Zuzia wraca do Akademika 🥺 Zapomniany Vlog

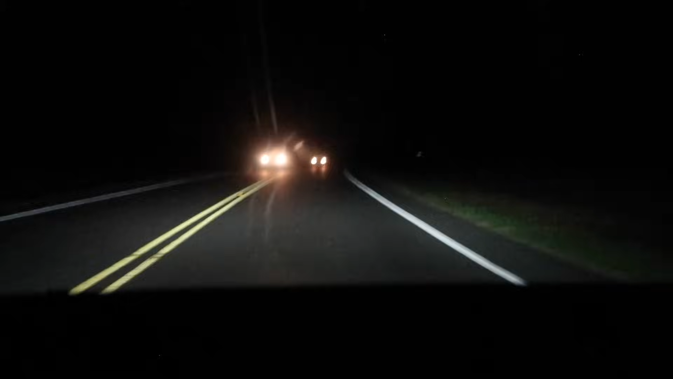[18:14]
I nie uwierzycie, ale przed chwilą jechał facet naprzeciwko mnie w ogóle bez świateł, tylko co jakiś czas mrugnął awaryjnymi. Ale za chwilę skręcamy i chciałam wam pokazać jeszcze jeden dom, który jest wystrojony tutaj na Halloween. I powiem wam, że te domy na przykład poza jakby osiedlami, gdzie nie ma tego tak zwanego kontroli, to mają niektóre takie dekoracje. Jest jedna taka dekoracja, którą muszę wam pokazać, ale muszę ją najpierw odnaleźć, bo jak widzicie jest trochę ciemno.